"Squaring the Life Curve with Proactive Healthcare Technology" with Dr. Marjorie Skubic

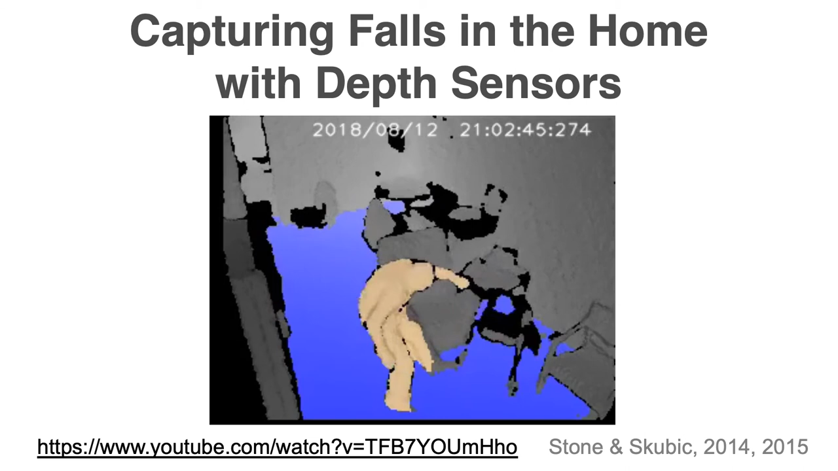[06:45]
So I think you can see what that looks like. When we send out the fall alert,